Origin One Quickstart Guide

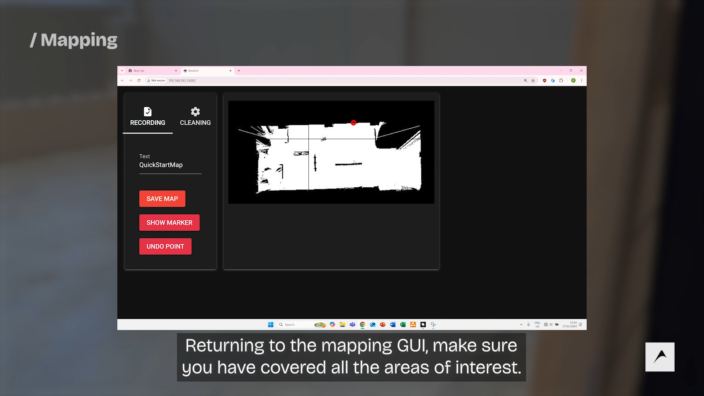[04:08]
Returning to the mapping GUI, make sure you have covered all the errors of interest. Once you're satisfied with the map, give it a name and save the map to the robot database.
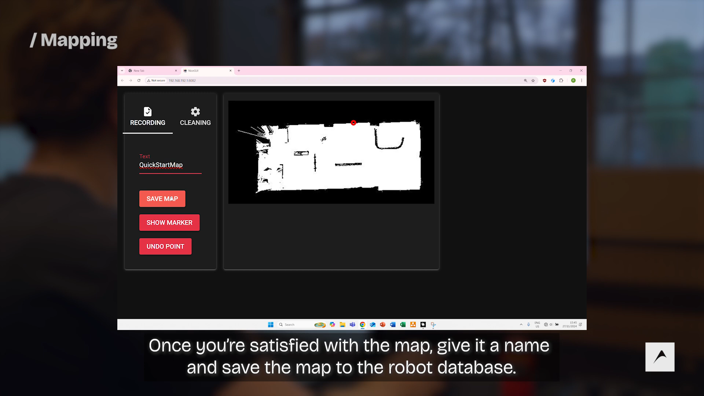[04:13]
Next, you define a polygon on the map such that the autopilot knows the boundaries of the map.
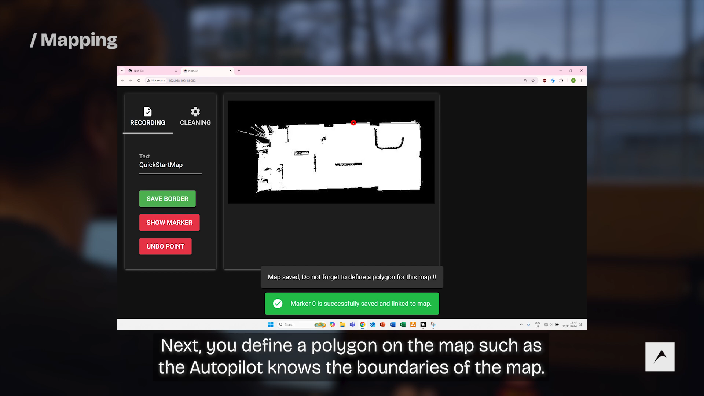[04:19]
Make sure to contain exterior walls inside the polygon.
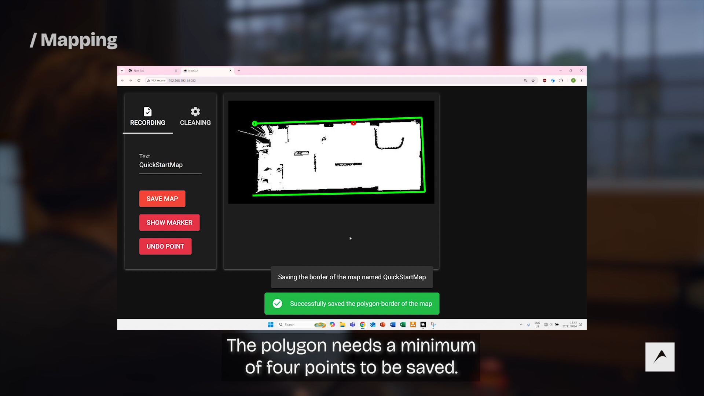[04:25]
The polygon needs a minimum of 4 points to be saved. Once saved, return to Cerebra Studio and click stop mapping.